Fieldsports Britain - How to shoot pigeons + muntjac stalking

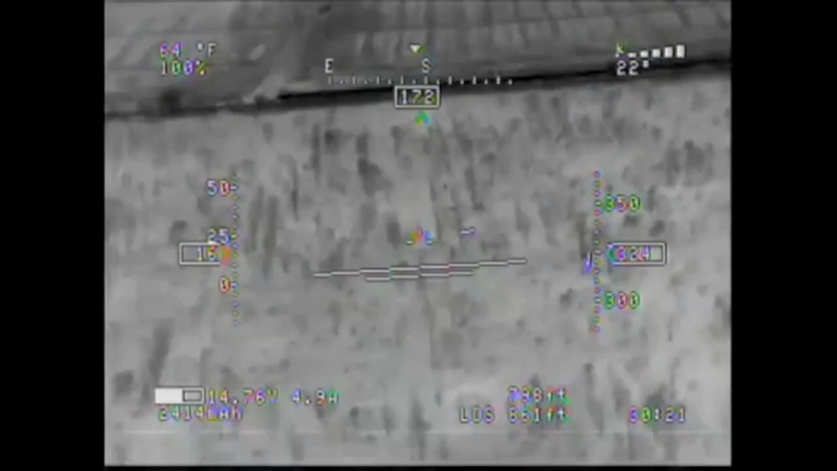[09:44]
US Air Force Engineer Cy Brown
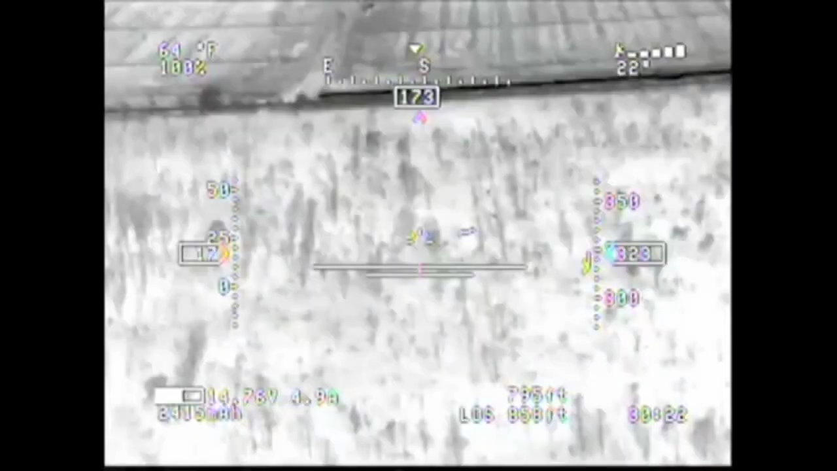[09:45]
and his hunting buddy James Palmer use a radio controlled plane
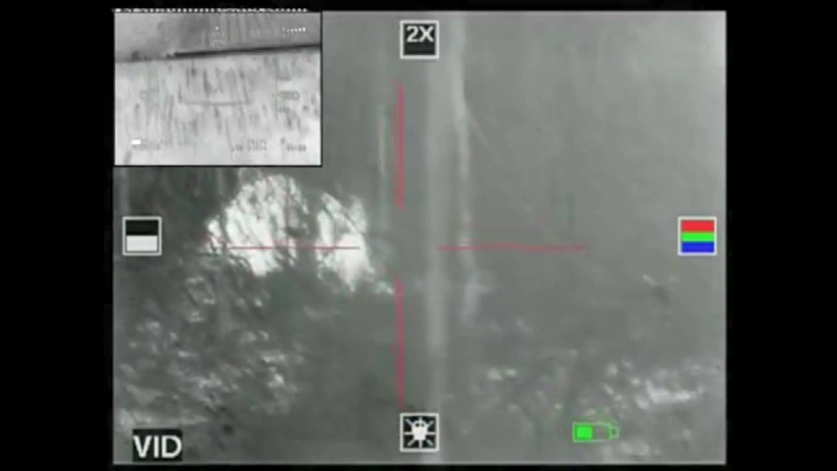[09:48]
mounted with a thermal imaging camera for everything from finding feral pigs to tracking wounded pigs.
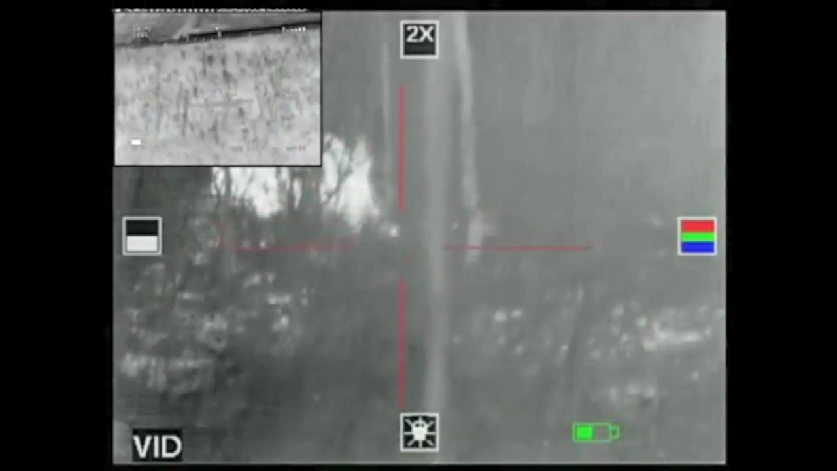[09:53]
Cy finds the pigs and James uses night vision to shoot them.